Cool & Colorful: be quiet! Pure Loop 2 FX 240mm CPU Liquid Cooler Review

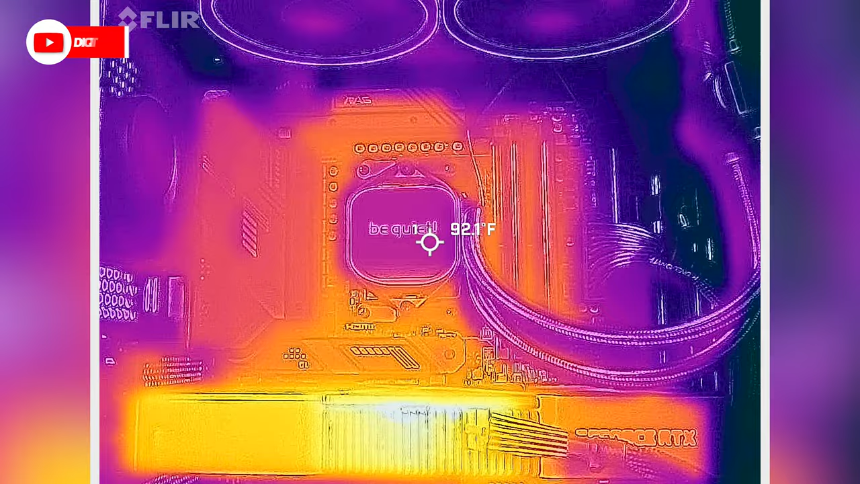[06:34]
On screen: spot 92.1°F
You're seeing that we're getting right around 91, 92 degrees Fahrenheit, right above the CPU on the BeQuiet logo. Thermals look really good on everything else for the cooler right here, as we try to move around and follow it to the radiator.
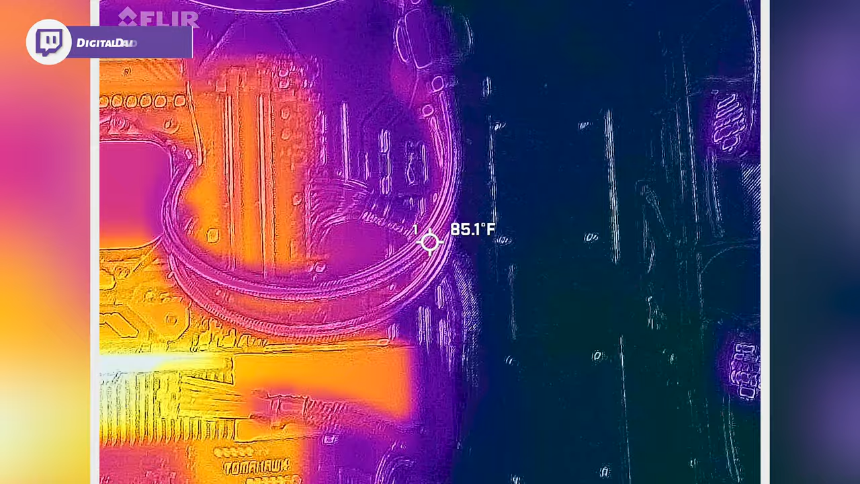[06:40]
On screen: spot 85.1°F
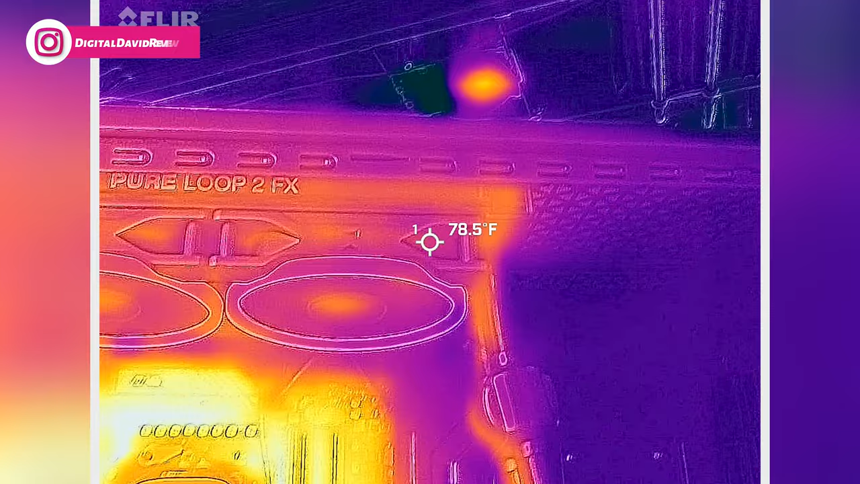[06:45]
On screen: spot 78.5°F
You'll see some more heat being generated here, but still below the 91,
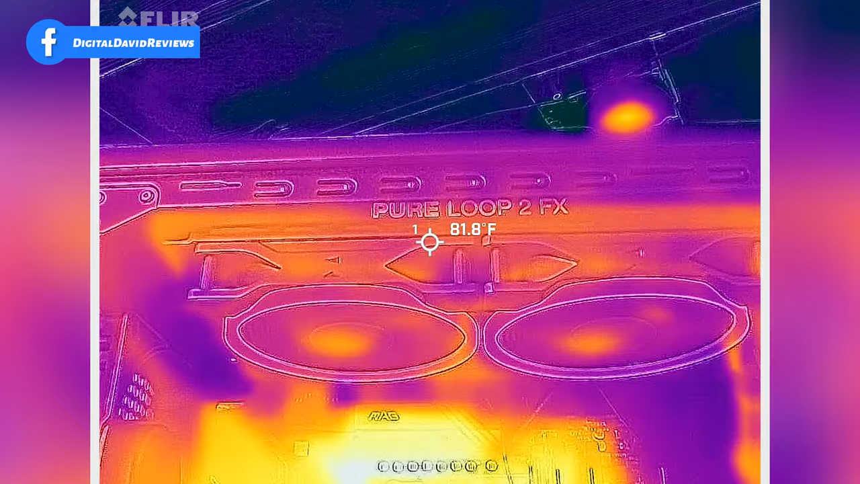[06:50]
On screen: spot 81.8°F
92 we are getting on the CPU itself.
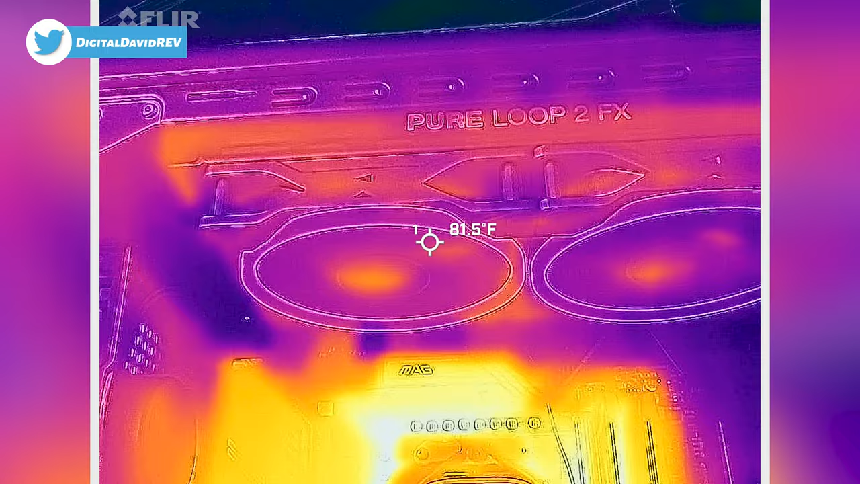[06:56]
On screen: spot 81.5°F
Look at the fans here. On the bearing is going to be the warmest spot even then.
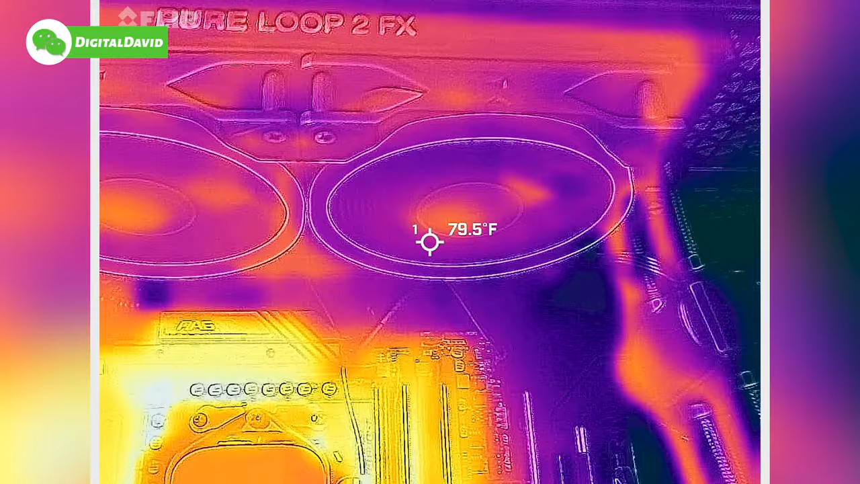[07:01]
On screen: spot 79.5°F
Just mid 80s.
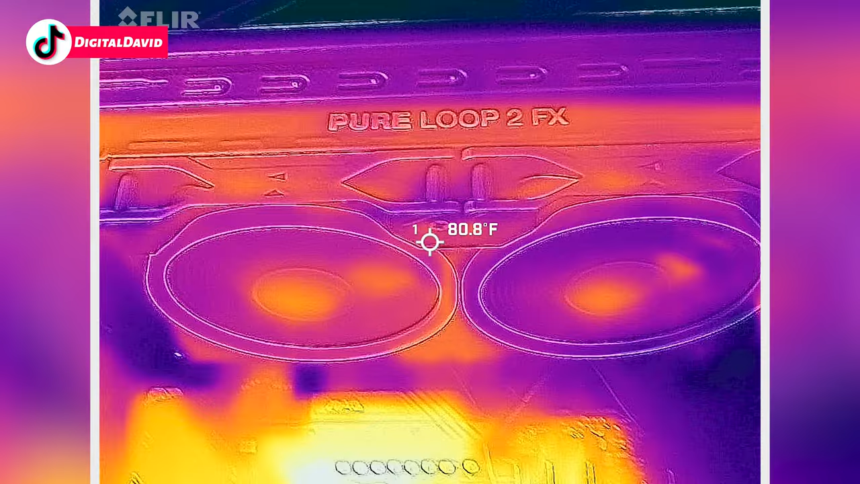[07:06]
On screen: spot 80.8°F
So not a lot of heat building up anywhere on the AIO besides right here.
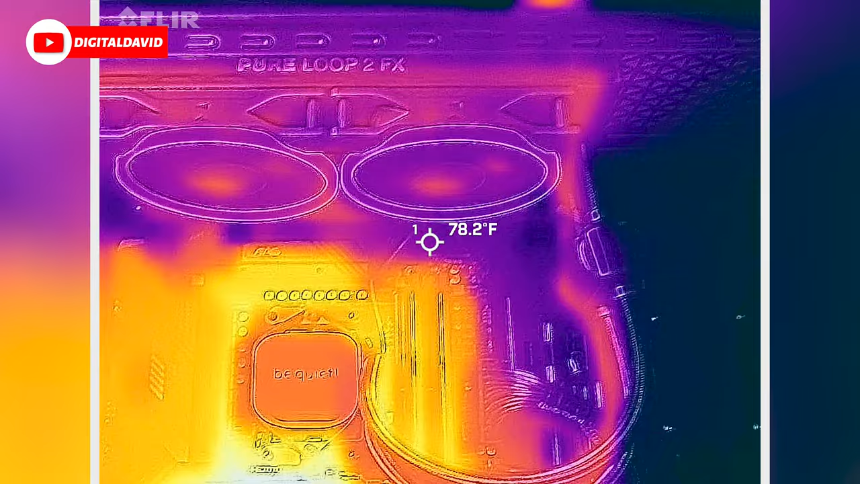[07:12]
On screen: spot 78.2°F
And even then you'll see it's nice and blue still compared to the motherboard and obviously our GPU,
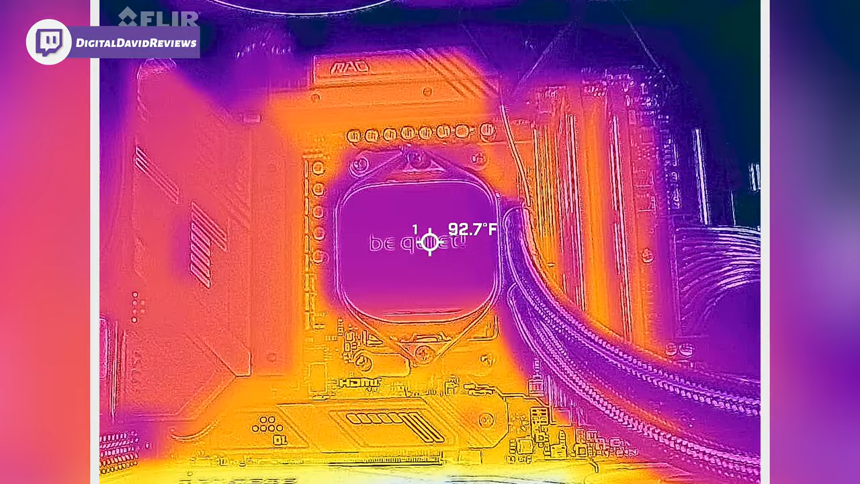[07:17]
On screen: spot 92.7°F
things like that.
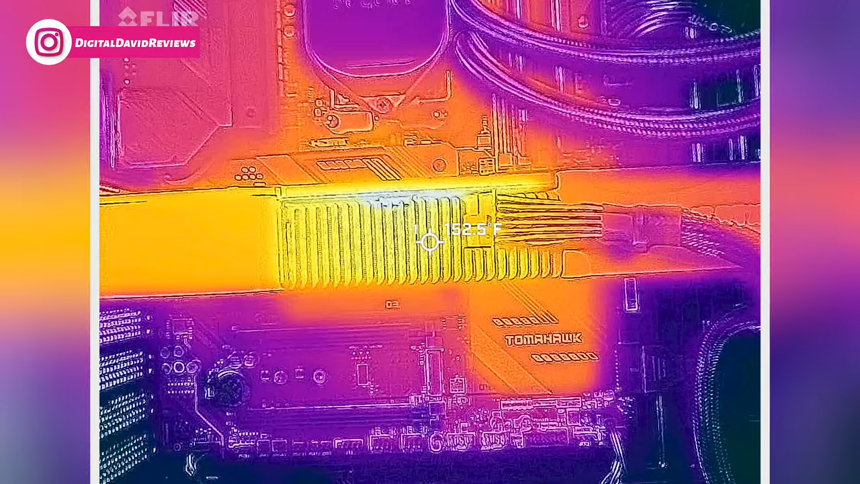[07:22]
And look at how hot the GPU is compared to our CPU.
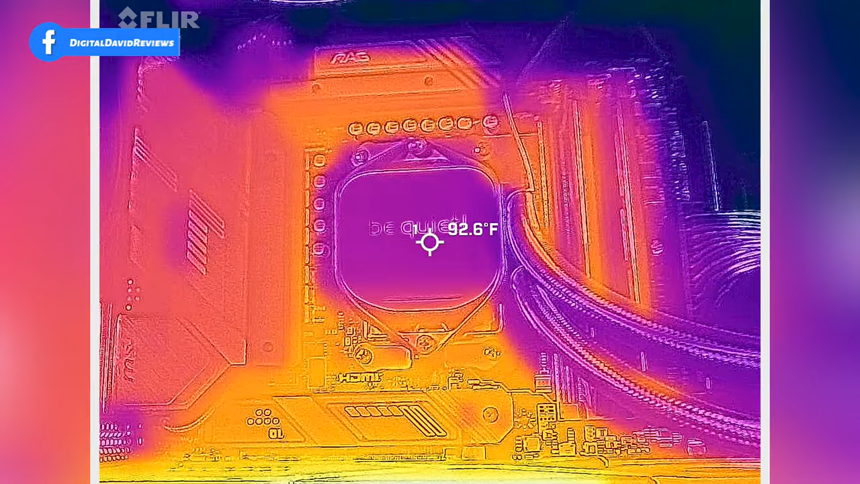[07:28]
On screen: spot 92.6°F
Such as speaks volumes to this cooler and its potential here and how it's keeping our brain of the build nice and cool.